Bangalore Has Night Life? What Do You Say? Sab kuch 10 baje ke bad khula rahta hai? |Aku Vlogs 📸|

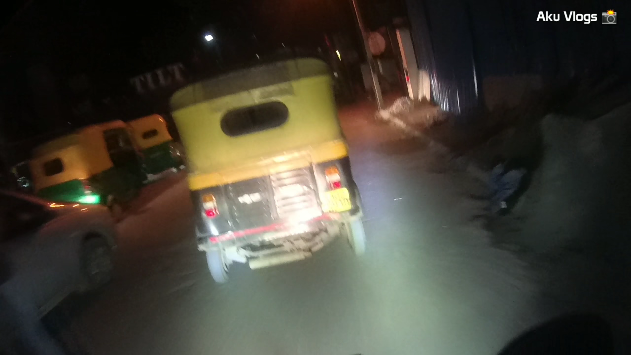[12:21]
तो यहाँ चेक करते हैं यहाँ का क्या सीन है, उसके बाद दोनों अपने अपने घर निकलेंगे।
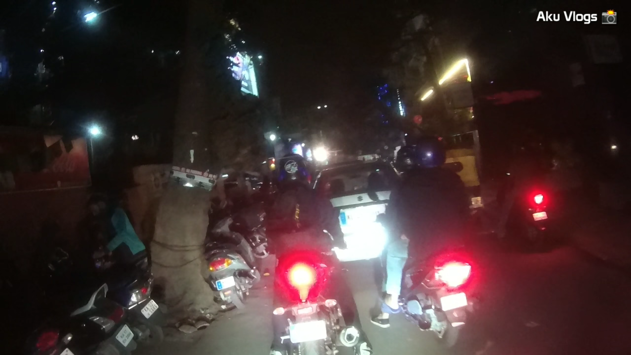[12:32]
वाओ यहाँ पे अभी भी नाइट लाइफ का सीन है भाई, ट्रैफिक अभी भी है यहाँ पे। देख सकते हैं लोगों की भीड़ बहुत है यहाँ पे, प्रिटी गुड, प्रिटी अमेजिंग।